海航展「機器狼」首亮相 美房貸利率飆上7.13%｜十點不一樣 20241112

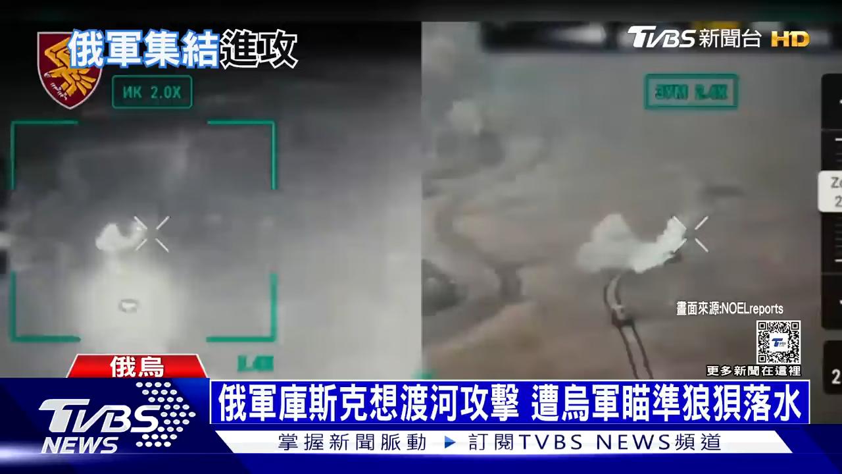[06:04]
另一邊烏克蘭第95空降突擊率也目睹類似的過程畫面中一輛輛俄國軍車再度盲目往前開最後當然是重演相同命運